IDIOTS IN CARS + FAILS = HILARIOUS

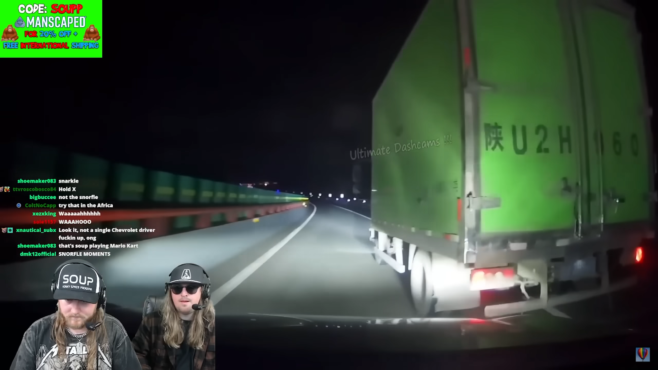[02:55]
Where's your turn signal? Holy shit, dude. You gotta have your turn signal on if you want to hit the median. You gotta hate when the Chinese green truck does that to you.